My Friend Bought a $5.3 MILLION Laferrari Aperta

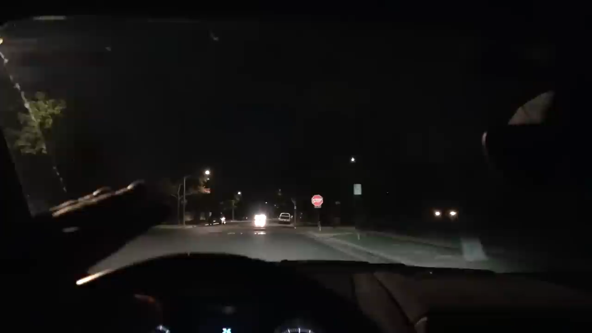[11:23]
Dude, I'm telling you, the vibe is not too good right now because the cops, I feel like, are deterring a lot of supercar owners and people like myself,
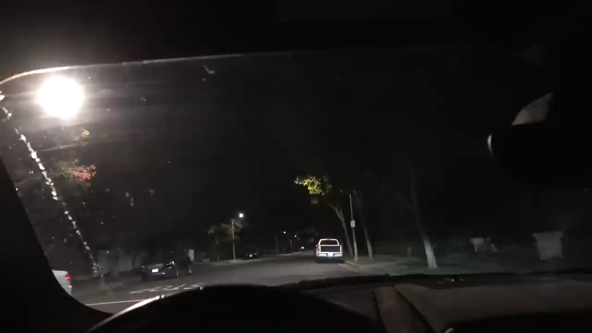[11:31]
and including fuckboys, from going and cruising around Rodeo Drive. So, dude, we didn't really see too much. Hope you guys understand. But, dude, police o'clock, man. Yikes.
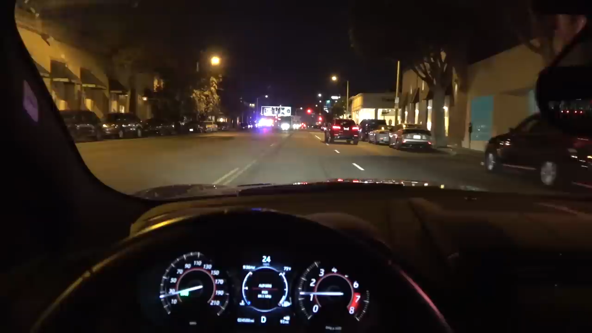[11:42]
We've exited Beverly Hills, and we've entered West Hollywood. Dude, the cops, dude. I'm telling you, there's just nonstop action all day, every day here in Los Angeles.